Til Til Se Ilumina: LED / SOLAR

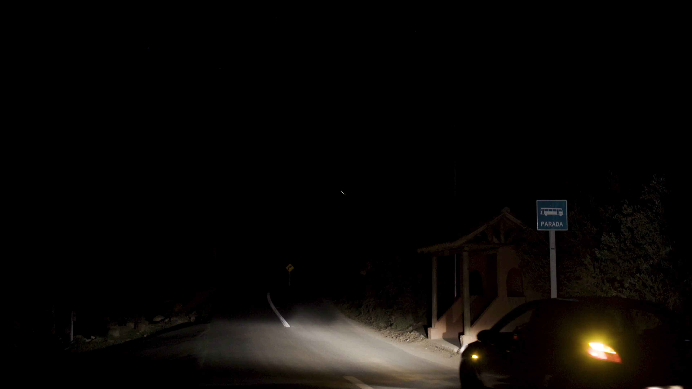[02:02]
Era súper oscuro acá y ahora no, súper bien, súper bien.